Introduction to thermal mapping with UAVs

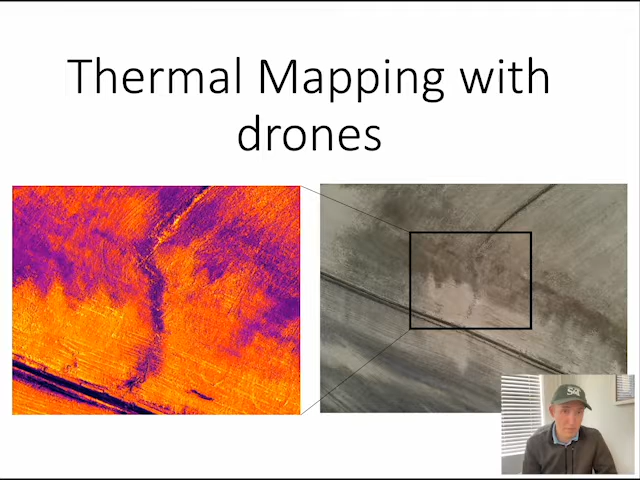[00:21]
and I'm not even going to come close to covering all the different aspects of thermography with drones. But what I do want to do in this talk is give you a little bit of an introduction to using thermal imaging to do mapping, and what are some of the things to be aware of, and what are some ways that we use thermal mapping with drones. So let's go ahead and get started.
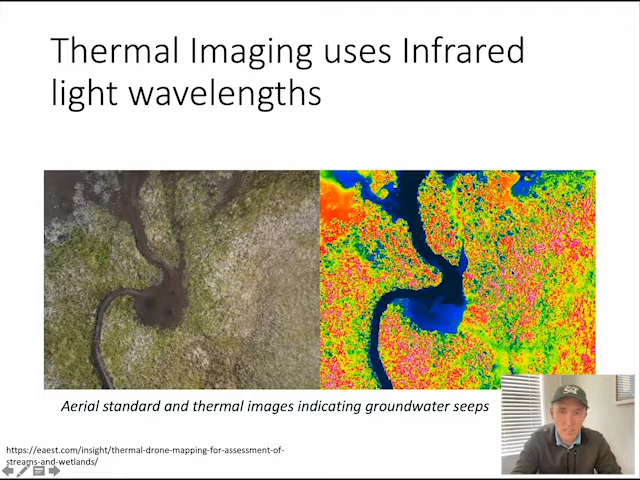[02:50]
And those are corresponding to groundwater seeps, water seeping up through the ground surface and coming up to the surface. And you can't see those at all in this regular optical image, but you can really see those pop out in this thermal image. So just an example of the fact that we can use thermal imaging to see things that aren't so clear just from optical images by themselves. So obviously, probably a lot of us are familiar with kind of the non-mapping applications of thermal imaging. So here's a house, a thermal image of a house. And thermal imaging is essentially trying to get temperature information. We're looking for temperatures using a non-contact source. So we're not touching the source.
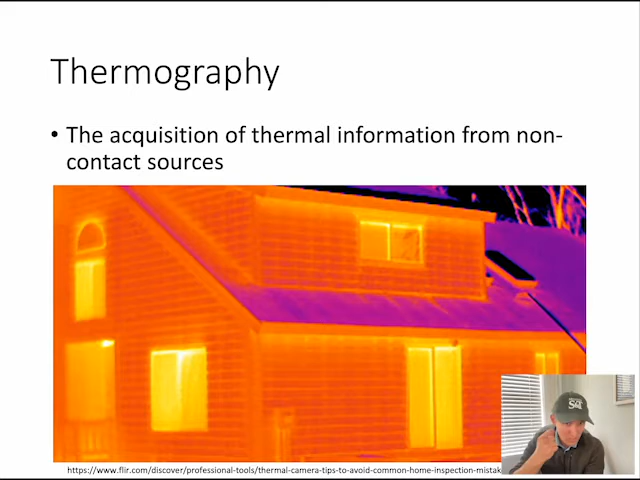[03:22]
We don't have a thermometer sticking it onto something directly. Basically, we're trying to image the temperature using non-contact sources. Now, the problem is, is that our thermal sensors don't directly measure temperature. They measure thermal radiation, i.e. emitted heat, and then use that to infer the apparent temperature. And that can lead to some complications. So in this case, we see one of these breakers is hot, quote-unquote. But there's a couple different ways that the apparent temperature on this breaker could have a high emitted heat that are beyond just the breaker itself being hot.
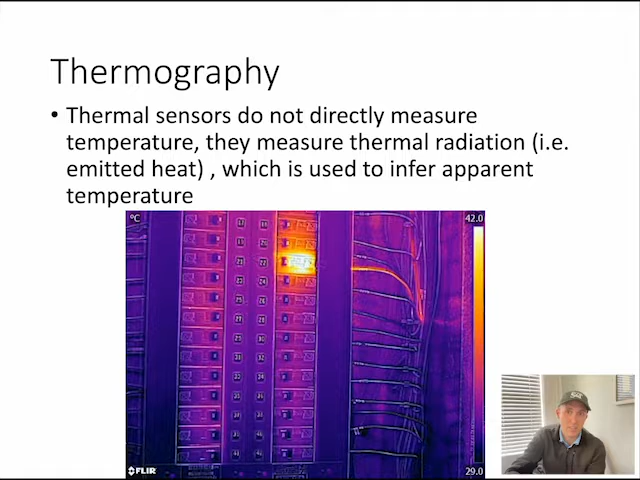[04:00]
On screen: scale top 42.0°C, scale bottom 29.0°C
So it might be that the breaker is hot, or it might be that there's some other effect coming into play. So there's some caveats when using thermal imagery. So there's some caveats when using thermal imagery, and we'll talk about those now. One of the caveats with using thermal imagery is that thermal sensors are only going to determine surface temperatures, the emitted heat from a surface. They're not going to penetrate surfaces. Even glass, for example, a thermal sensor won't see beyond that. So if you think about, let's say, for example, a human, a human will have some internal core body temperature, which is 98 degrees or 98 degrees Fahrenheit, something like that.
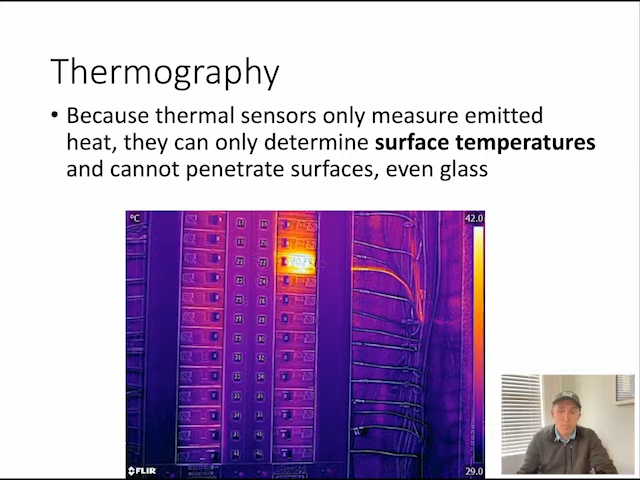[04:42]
But the external temperature, for example, at the skin of a human or on the outside of the clothes that a human is wearing, may not be that 98 degrees. In fact, most likely won't be that 98 degrees. It'll be some lower temperature. Here's an example of a roof, which is made of same material, but one side is quite a different, looks quite a bit different temperature. In reality, the temperature of these two parts of the roof is about the same, but one side has been painted and is a rather old roof. The other side is a brand new roof, so it's very shiny and has not been painted. So this relates to what's called emissivity. And emissivity is a property of material surfaces.
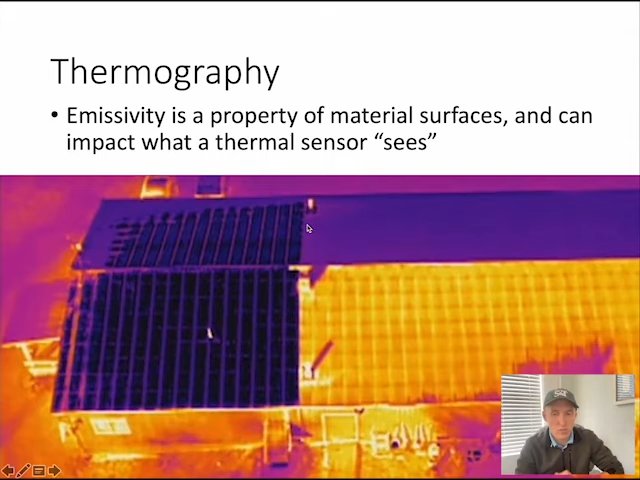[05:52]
It's not because the roof is cold, it's reflecting that. Whereas this painted surface here is more representative of the temperature of the actual material. And so you have to be careful about what you're seeing and think about the emissivity of the properties or the materials that you're imaging in order to properly interpret what you're seeing. And this is, as I said, thermal reflection is a common cause of inaccurate data. And high-reflectivity surfaces include glass, metal, mirrors, things that are shiny, bodies of water as well.
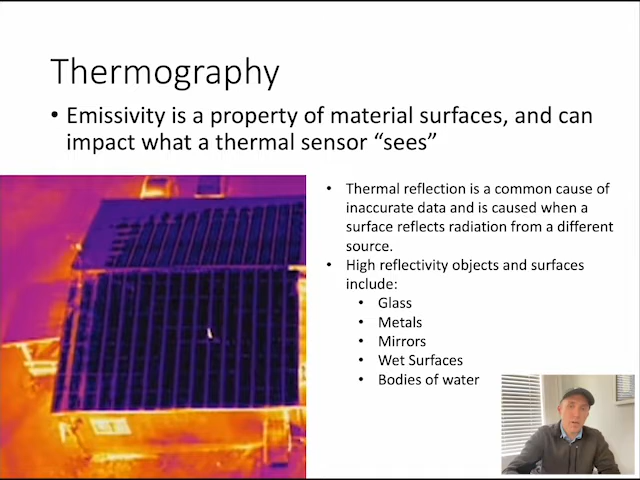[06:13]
So these are going to be things to look out for especially. Now, humidity and air temperature, atmospheric effects,
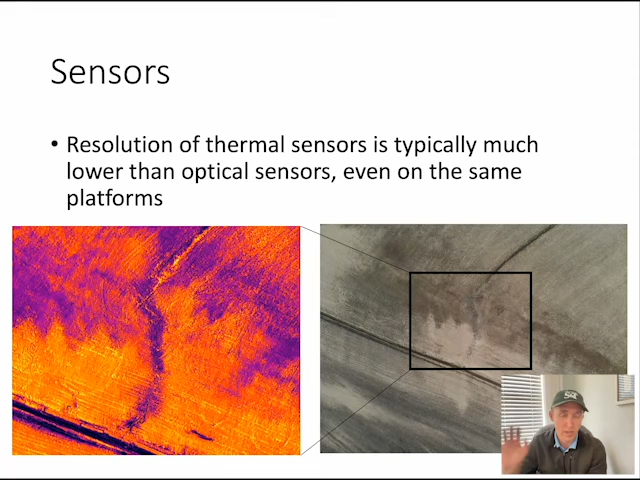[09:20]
and that fits into a small subsection of the wide-angle camera, which is on that same sensor. So actually, the same sensor has a wide-angle camera. A zoom camera and a thermal camera. And the thermal camera just captures a much smaller area because it's a much smaller picture. Only 640 by 512. So that's, again, something to keep in mind. And this is especially problematic if you're trying to get optical imagery and thermal imagery at the same location. You'll have to stitch those separately because the size of the images are going to be quite different.
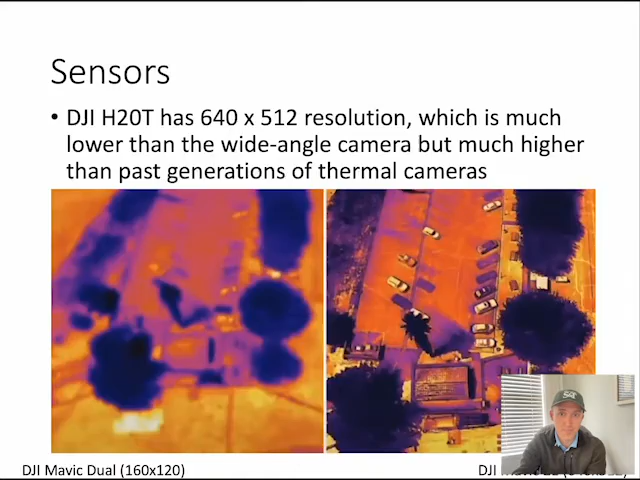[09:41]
You also need to think about the temperature range of your sensor. So some drones, like the Paradinafi, have just a single temperature range, minus 10 to 400 degrees Fahrenheit.
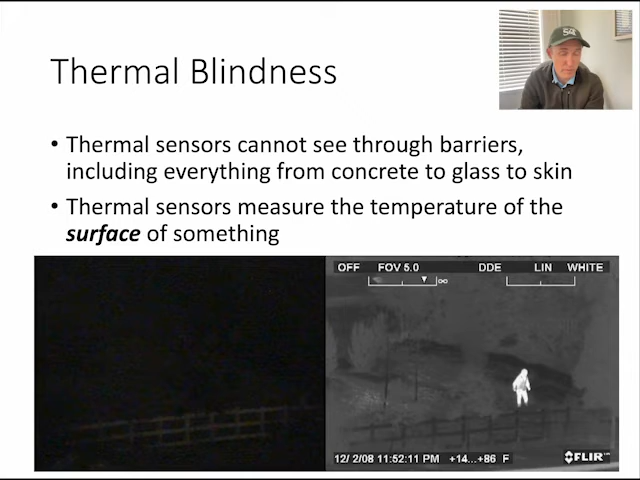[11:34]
So maybe the temperature range is going too high. On the right, we've got a much more lower temperature range, but that's allowing us to get a much more accurate image. So this is something where just a lot of experience with thermal imaging is going to be what you need in order to be able to decide what an appropriate range is for a given target. Right. And this is, again, particularly important when you're using isotherms, where the drone is sort of dividing up the temperature ranges into these discrete intervals.
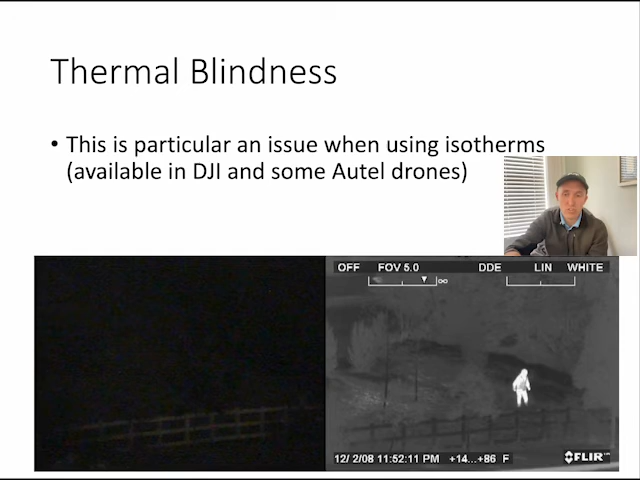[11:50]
Now, let's talk just briefly about thermal palettes. There's no right or wrong color palette to use, but some color palettes might be more useful under certain circumstances. So if you're really trying to see details about temperature and how that's changing, you might want a more colorful palette. If you're just trying to identify, get things to stick out of a background,
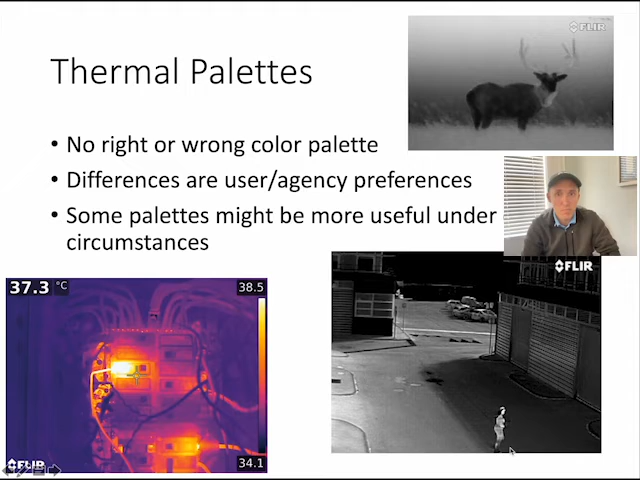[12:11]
On screen: spot 37.3°C
then a white on black, white hot or black hot might be useful. And that's these two images on the right. But there's all kinds of color palettes out there. Usually there's four or five for you to choose from for a particular sensor. What is going to work best is what is going to be most useful for you as the imager or as the mapper or whatever you're doing to have an appropriate range that allows you to see the things that you need to see. So if you're looking at really detailed temperature variations, you might want a color scale like this kind of rainbow color scale,
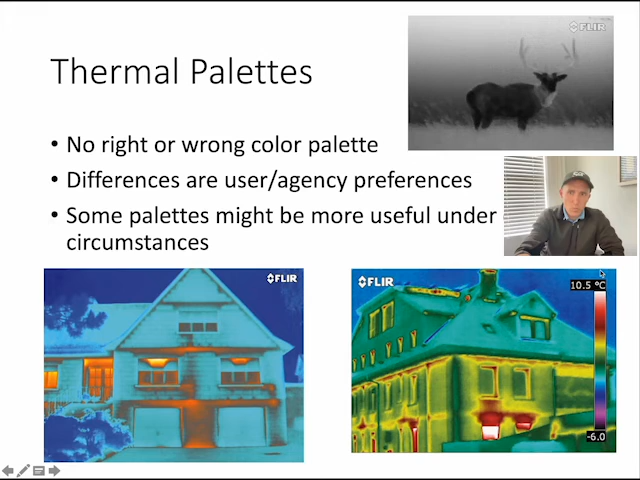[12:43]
On screen: scale top 10.5°C
which allows you to really distinctly pick out different temperature ranges. If you're just trying to identify objects from a background, something more simple like a white hot or a black hot will work better.